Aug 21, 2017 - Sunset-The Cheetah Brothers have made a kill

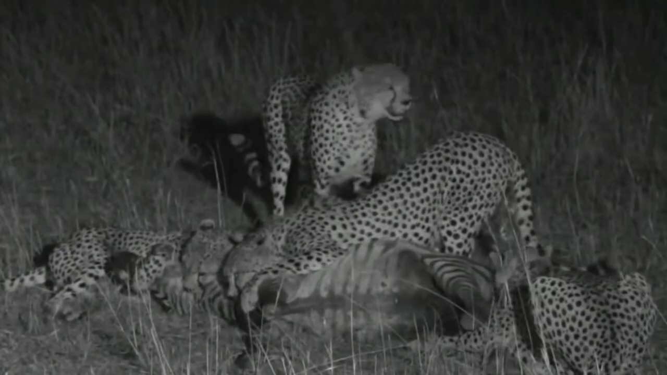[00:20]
And you can hear the distress of all the zebras around. This is amazing! Now, a single cheetah wouldn't even venture at a zebra this size. Now, please be warned, this zebra is still alive, so they will start feeding on it. So if you are sensitive, it might be a good time to go grab a cup of coffee. Now, this is coming to you live from Kenya.
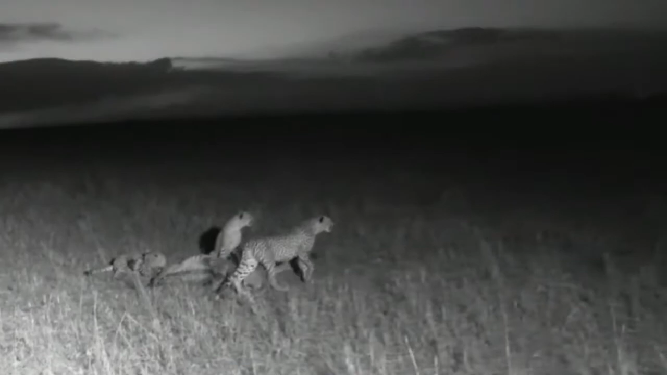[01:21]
Can you hear some hissing? No, it's the zebras coming back in. Let me get to the other side. Now, I have seen zebras do this to wild dogs before. When wild dogs have grabbed a young one, they have charged back in to try chase off. Now, you'll notice you won't see me now. We've switched to the low-light camera.
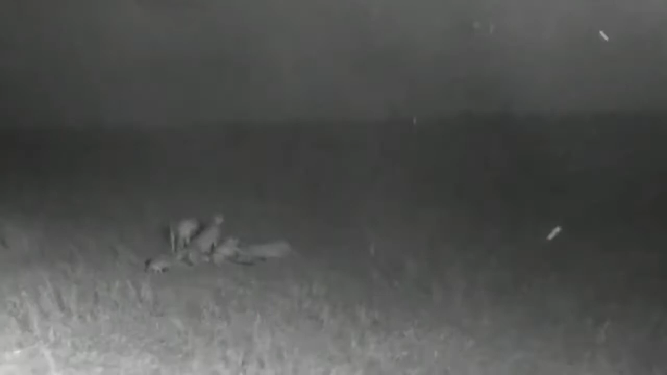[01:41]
So the low-light camera, it's got a big lens on it, so you won't be able to see me. But it does give us incredible light.
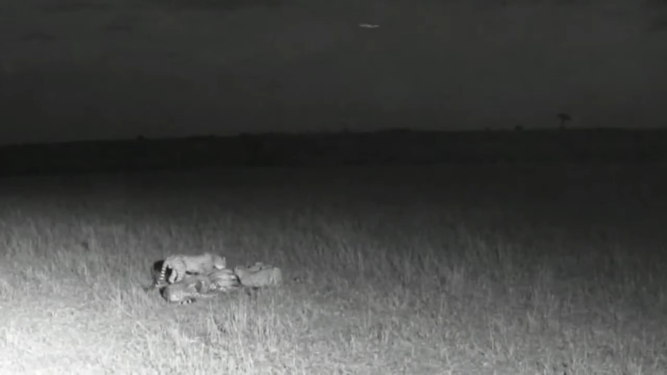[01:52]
Now, you can hear the zebras around. I thought that the cheetah were hissing at a hyena, but it wasn't. They were hissing at probably what's the mother charging in. It looks like D'Artagnan's actually on the stranglehold. Is it D'Artagnan with the collar? Oh, no, it's not. How many cheetah have we got here? One, two.